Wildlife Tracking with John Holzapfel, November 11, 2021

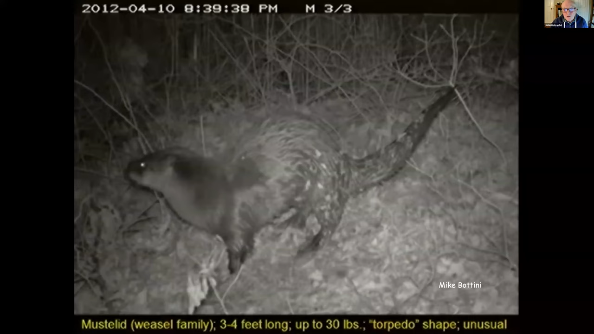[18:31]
Mike Bottini has given talks to Audubon about these little guys, and this is one of his pictures, and this is the way he found out where many of them were and what they were doing. Put in a trail camera, the camera reacts to motion, and it can do it during the day or during the night, and it'll take a picture.
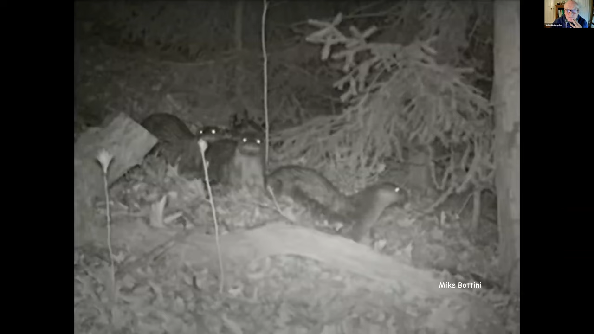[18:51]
Here's a little family. All of a sudden, there's not one, but now there's three or four of them. So you have some sense of what's going on out there that you might not normally ever see these creatures. They're fairly reclusive. I happened to see one crossing Main Road in Greenport one morning, about 6:30 in the morning. It was just walking across the road right in Greenport, up by the light.
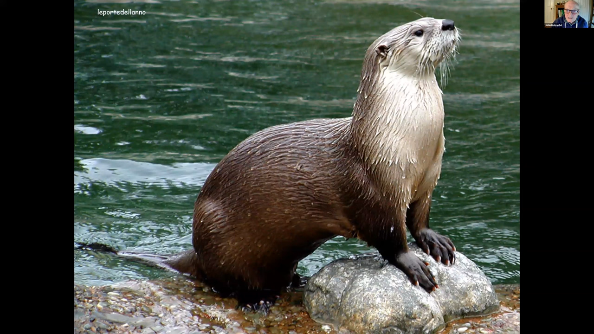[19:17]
This is what it looks like in real. I just thought you might want to see how beautiful they are. And again, here's information tracking that allowed a new idea of where these are.
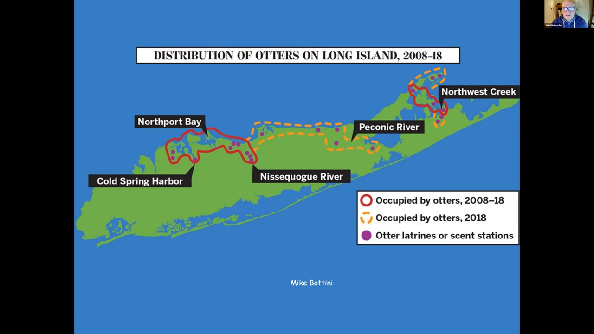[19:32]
Again, this is from Mike's research, but it gives you an idea that he was able to track these using these cameras.
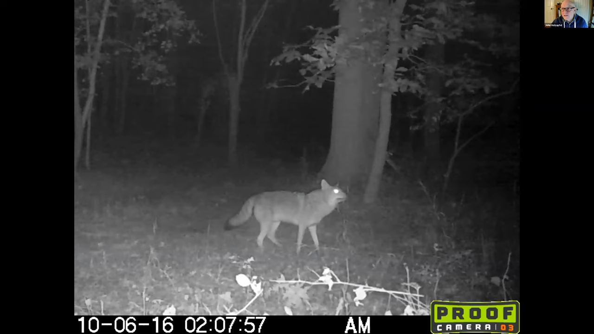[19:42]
Coyotes have made their invasion of Long Island finally. Long Island was the only place in the United States, literally, that didn't have coyotes until a few years ago. Literally the only place. And they've now made an inroad in a couple of places. Again, there's proof of their existence from these trail cameras.
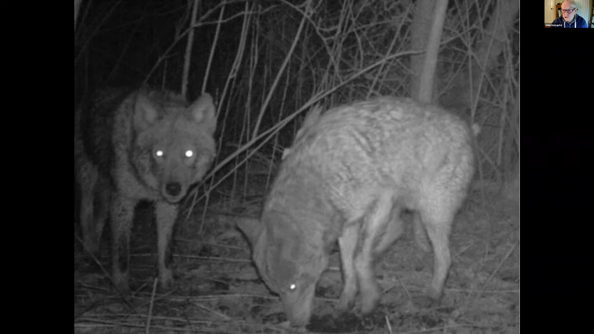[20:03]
So again, you can track where they're going, where they've appeared, what direction they're moving.